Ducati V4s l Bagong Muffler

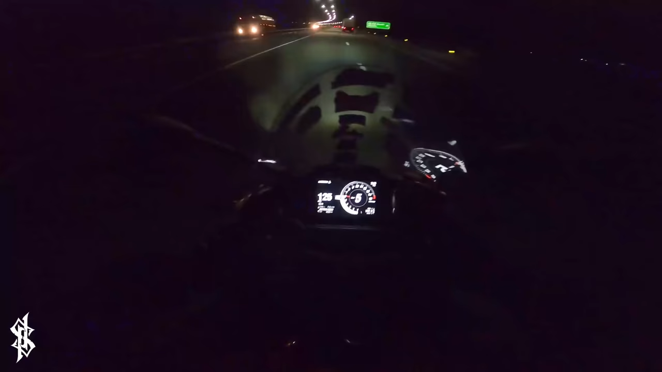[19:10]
So, yan ang takbo natin, Steve, bro. So, ako'y kinakabahan pa rin, syempre. Kahit sino na makakabahan dahil umaapoy yung ilalim, eh. Nung tinignan namin ni Reed, talagang may mga baga, no? Yan, hindi tayo makakataw dahil minamonitor natin itong ano eh. Oh, anong meron? Kumukod ang traffic dito, Stepro.
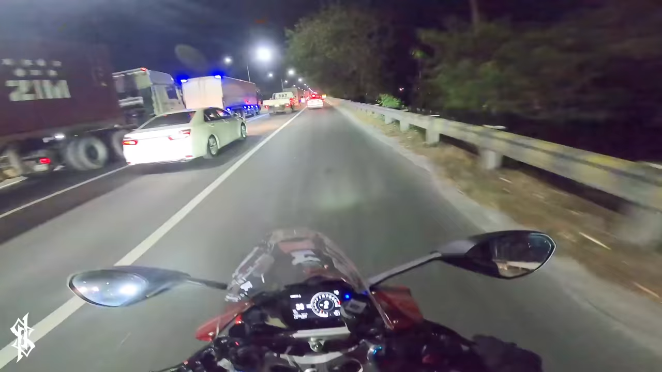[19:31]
Kung may aksidente, bihira mangyari to. Mga ganito. Shoutout kay Sir na naka adventure bike. So, yan, kasabay natin dito sa NLEX. Yan. Ah, naka-KTM si Sir. Adventure. Kamukhang nagmamadali rin siya. Ah! hindi pa naman umapo yung bike. Kaya okay pa.
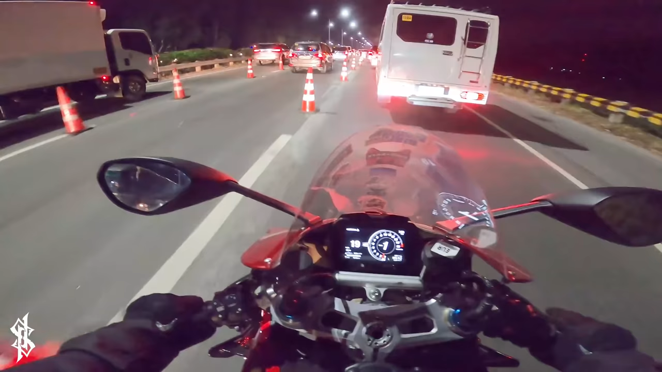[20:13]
Ay nako, hindi ko alam kung ano meron dito. Pero ginagawa yung daan. Tama ba? Basta alam ko mainit tong bike kong dala, no? Pag pag uminto ka, sunog ka. Ah, fried egg, di ba? So may aksidente nga, este bro. So it's a Fortuner.